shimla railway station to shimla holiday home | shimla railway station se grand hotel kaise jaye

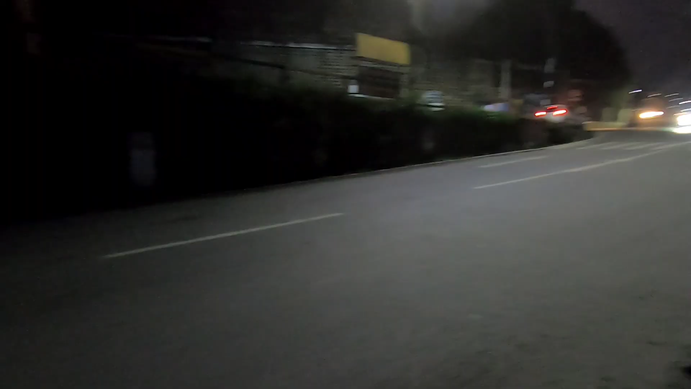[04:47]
चारी में नोट पर हम पहुंचे गए हैं दोस्तों सिम्ला रेल्वे स्टेशन
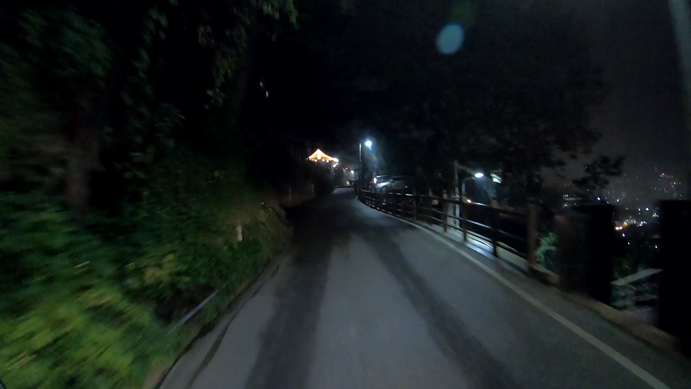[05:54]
रहे हैं जो के हम सिधा AG चोक लेके जाएगा आप किसी से बुझेंगे AG चोक के लिए कौन सा रस्ता जाता है तो
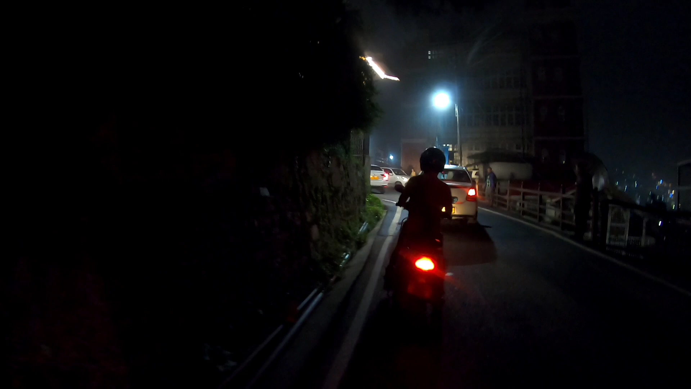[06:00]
कोई भी आपको बता देगा तो आपको इस रस्ते बागे बढ़ जाना है और अब हम पहुझ गए है AG चोक जो की सिमला का फेमस चोक है